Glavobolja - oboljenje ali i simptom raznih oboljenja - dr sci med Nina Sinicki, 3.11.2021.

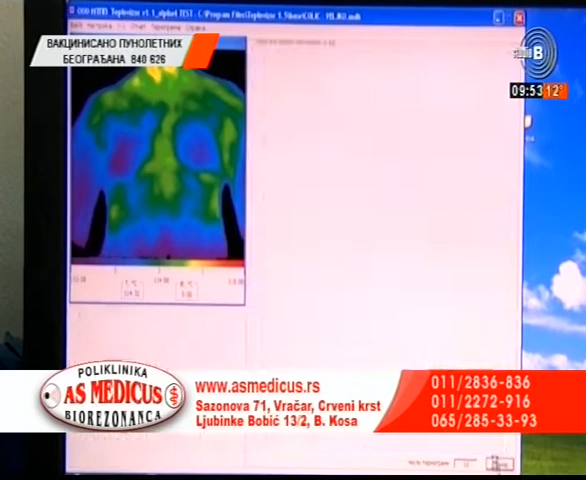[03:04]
nego kao celinu sa svim organima i tkivima i mi na imazivnim diagnostičkim pregledima kakvi su ovaj termovizijski skener koji vidimo i biorezonanski
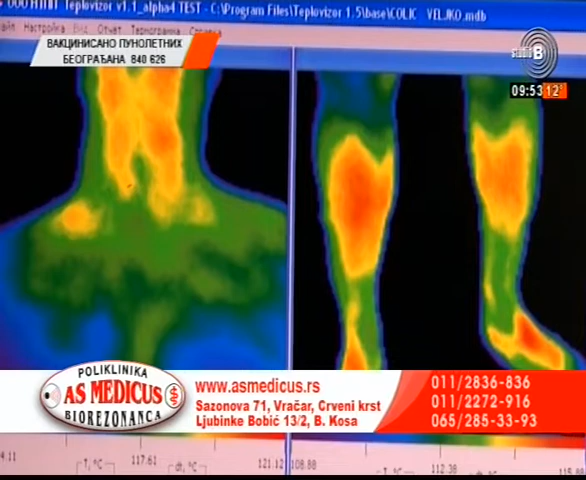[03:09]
skener dobijemo uvid u sva stanja od zdravlja do bolesti. Na primi, šta je zeleno, šta je crveno?
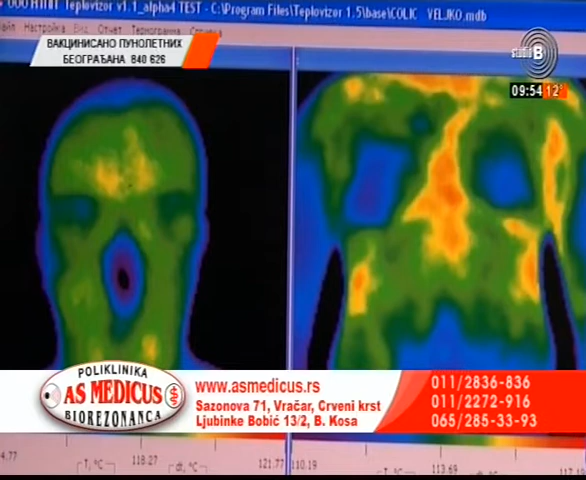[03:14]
Zeleno je najnormalnije stanje. Crvena boja znači upalni proces sa jarko crvena boja sa visokim gradijentom čak su spekno na malignu bolest.